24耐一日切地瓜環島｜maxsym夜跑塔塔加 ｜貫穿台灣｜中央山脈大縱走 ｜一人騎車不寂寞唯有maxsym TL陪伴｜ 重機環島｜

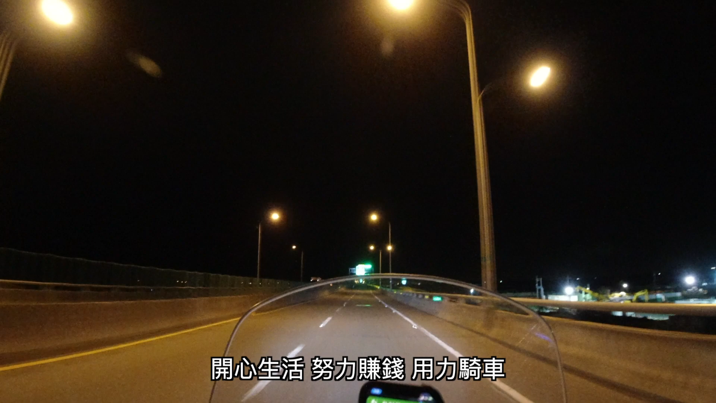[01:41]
我想我这次骑车应该是用力过度了。台湾绕圈环岛，每天都有人在骑，但是地瓜却不一定每天有人切。所以我决定要偷偷加入这波切地瓜的队伍。
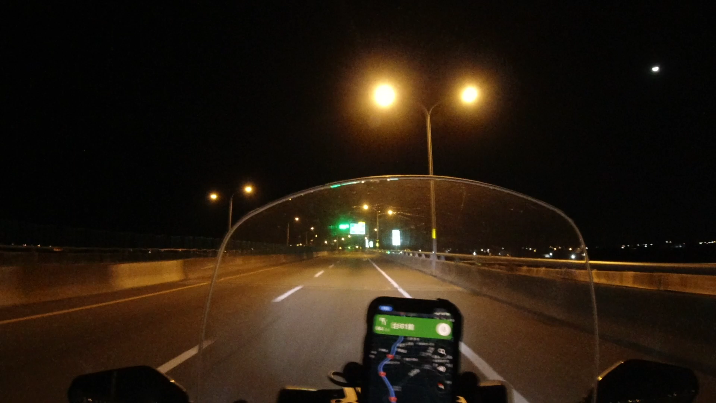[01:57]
何谓切地瓜？切地瓜就是一半分给你，一半分给他，不要分给我，因为我已经吃完了。一上西滨道路上，老天爷就先狠狠地给我上了一堂震撼教育。西滨风本来就很大，再加上台风刚刚过境，风从四面八方猛推过来，没错，那种推就是一吹过来的风，就是要把你推倒不罢休的风，让我整路只敢维持在80左右骑程。
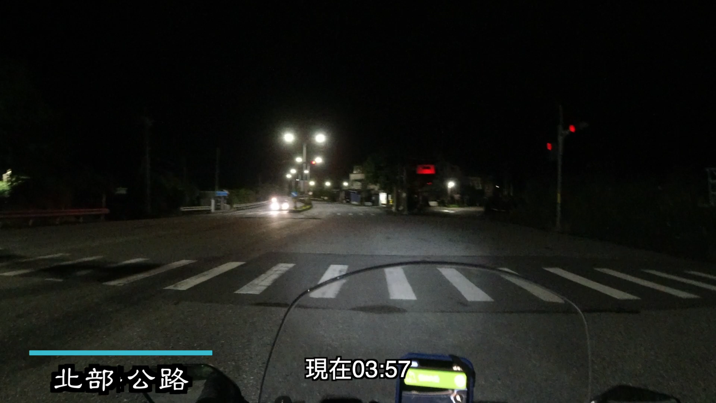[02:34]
现在3:57，跟我预估的一样，4点到达富贵角。
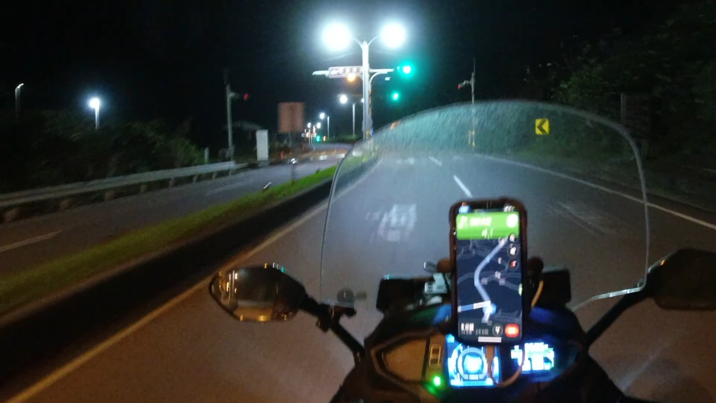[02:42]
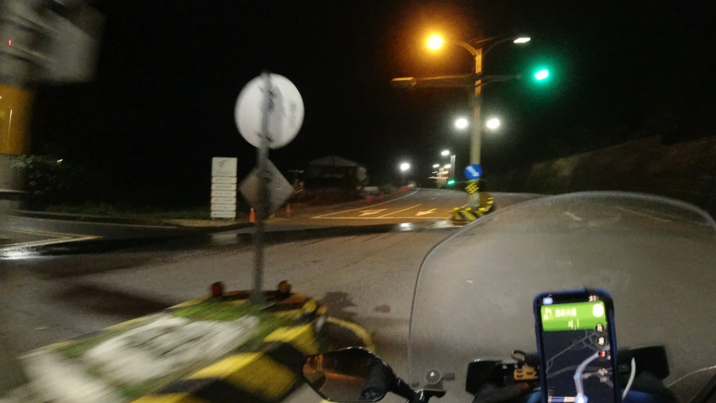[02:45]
富基渔港灯塔在这边哦。我们来个草蛙喂蟹钓咯，真的假的啊？
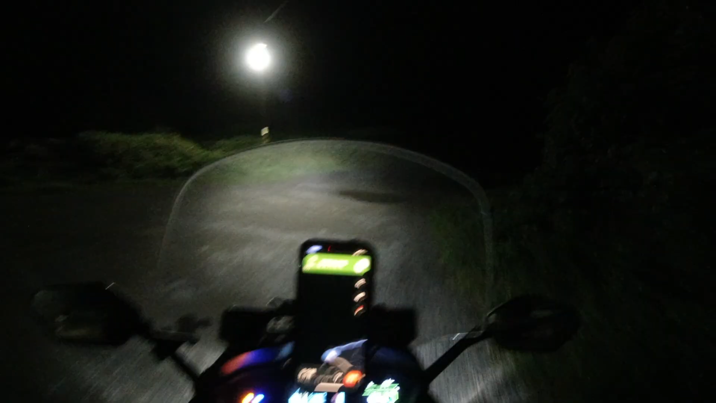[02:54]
这边没有路，还没到伊就先迷路啊。
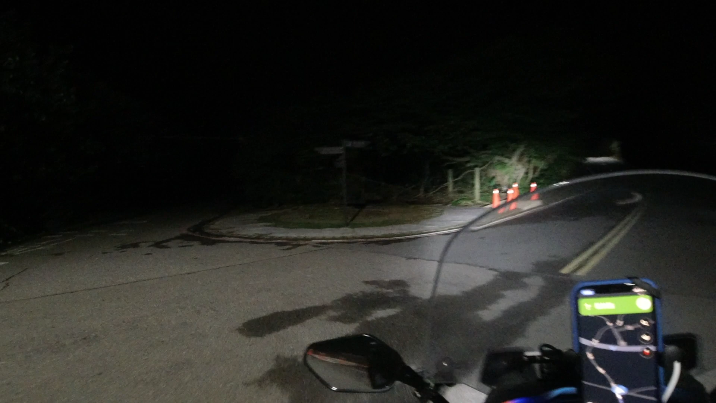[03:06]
我觉得这里很恐怖啊，乌漆嘛黑的嘞。好啊，打拍照打卡一下好了。
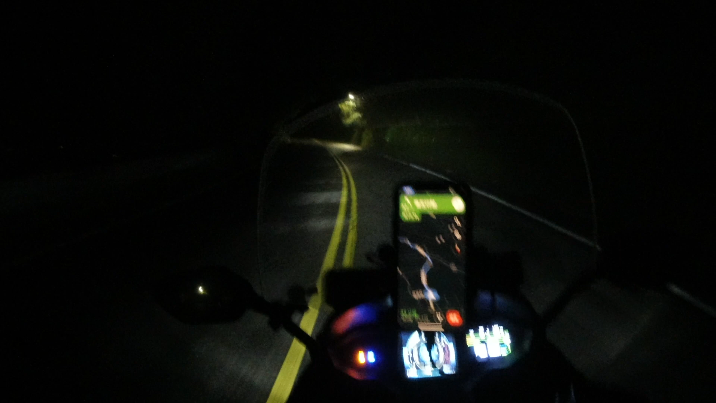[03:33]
我也不敢骑太快，而且现在又在飘着雨，地上又有树叶。 这次除了行车必备的雨衣、补胎工具跟打气机，我还多带了2大瓶的宝特瓶装汽油备用。 被抓的汽油的强项啊！ 还多带了一套衣服跟凉鞋，
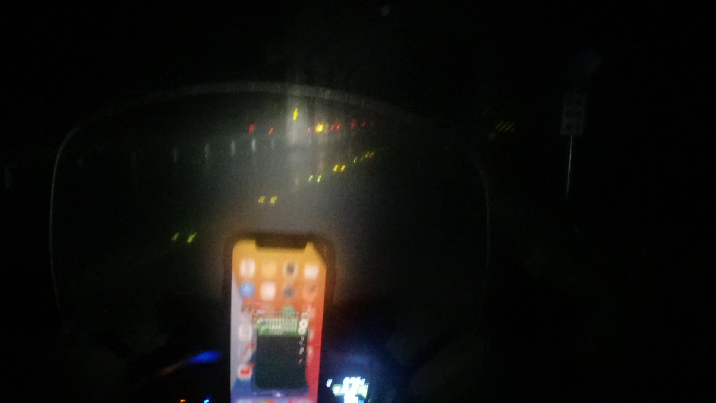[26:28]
只要不要有雾，我都可以骑很快，就是有雾我就没办法，
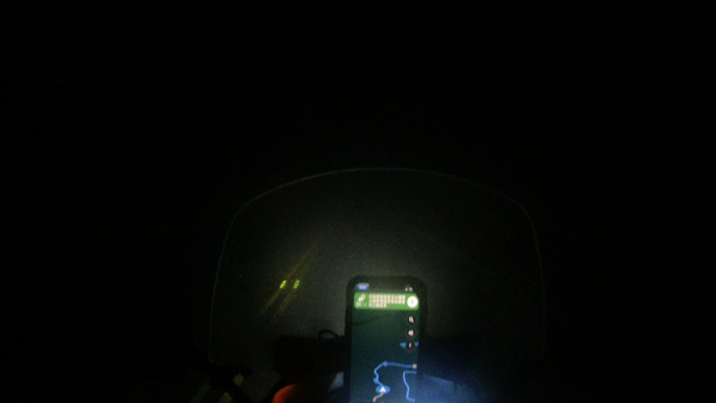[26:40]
看不到路啊，开远灯更是完全看不到。现在6点多啦，天黑的跟什么一样。哦，手又在抽筋了，太冷了啦。可是没有河湾山那时候冷，那时候7度。
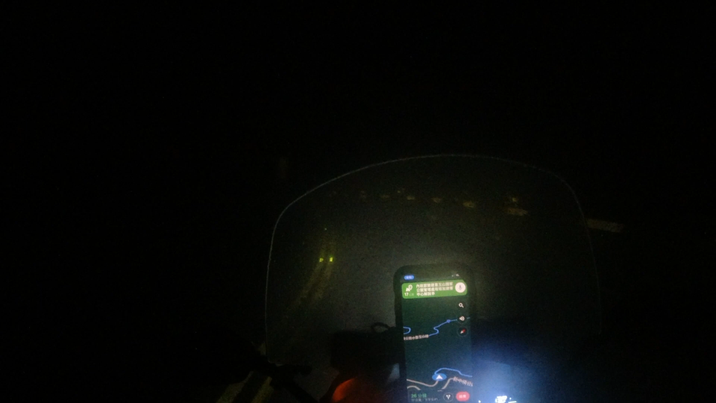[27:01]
有几度因为晃神， 原来是我晃神。 因为开远灯时的路标反光，看成是一个穿白色衣服的站在路旁边。 可惜了，这白天的风景应该会很好，晚上乌漆嘛黑都看不到。台21137K， 我一直想象说我半夜骑在山路上这种感觉多可怕，我都不太想要来啊。
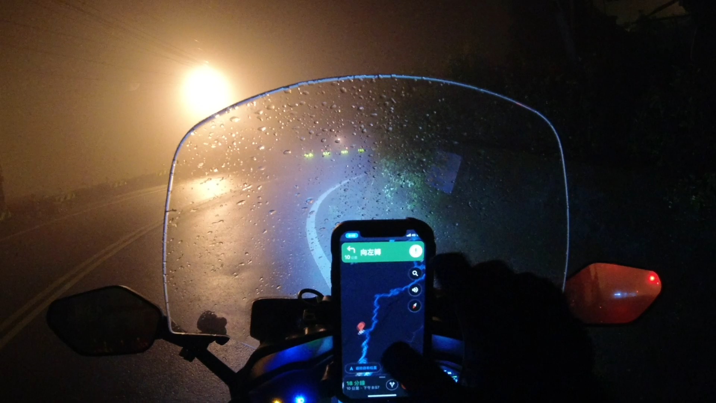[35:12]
头都洗了，不又不能不洗啊。你山路没关系，你不要起雾哦，起雾我都看不到路哦，怎么起怎么冲。
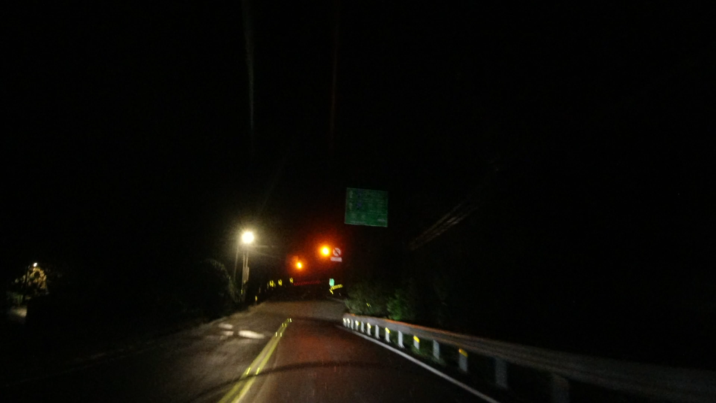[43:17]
哦，又是山路了，要修嘞！啊，吓一跳，又来到产业道路了。 山路真的骑到超崩溃，真是天黑黑心灰灰。
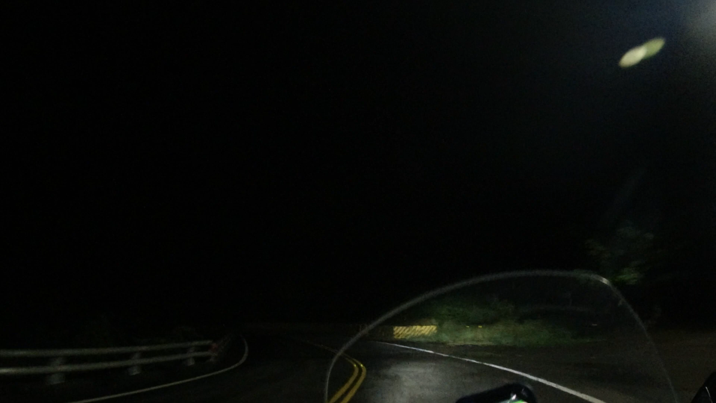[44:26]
就这样从达那一谷一路经过甲仙来到六龟，本来跟人约了六龟区公所面交，最后来到老龙门市。
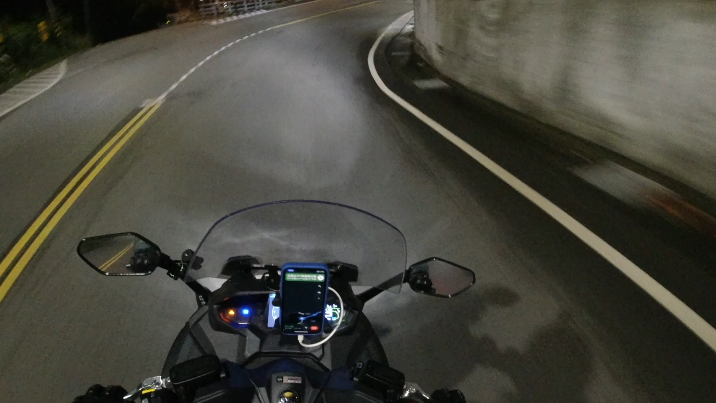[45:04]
也还好这边是平地了，没有挑战性，所以就从185线道一路冲到垦丁。185线道有经过老家，所以也有绕过去看看，也在这里把时间争取了一些回来。
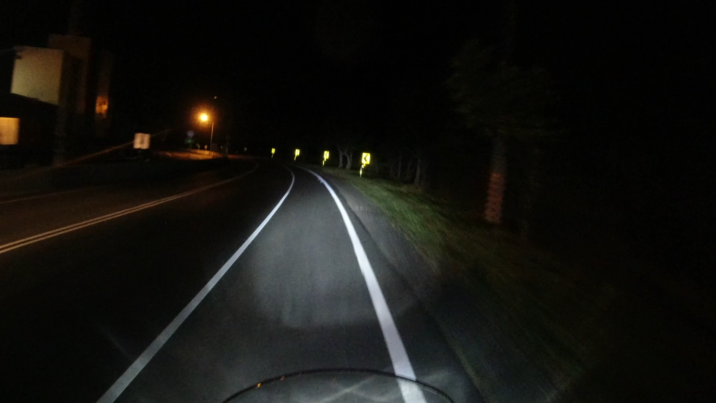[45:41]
来到恒春，洛杉峰的威力真不是盖的，简直比西滨的侧峰还强还恐怖。
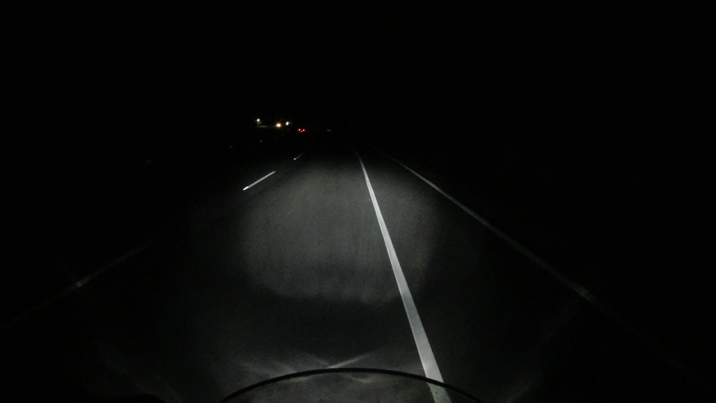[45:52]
因为整天没有吃东西，加上已超过30个小时没有睡觉，体力与精神有点没办法抵抗强风，有几次差点被吹到倒车，
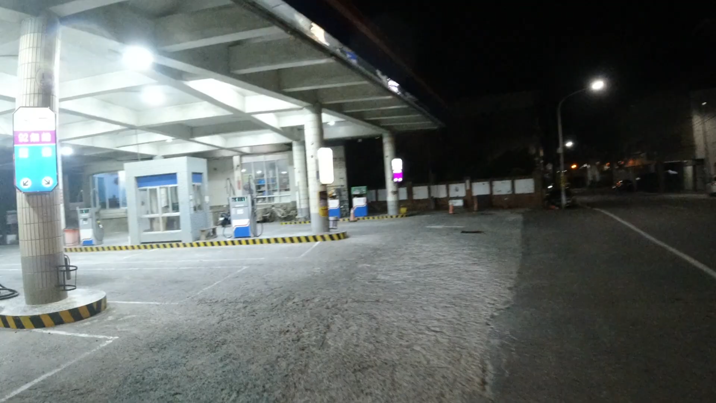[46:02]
最后慢慢龟速走在恒春的慢车道，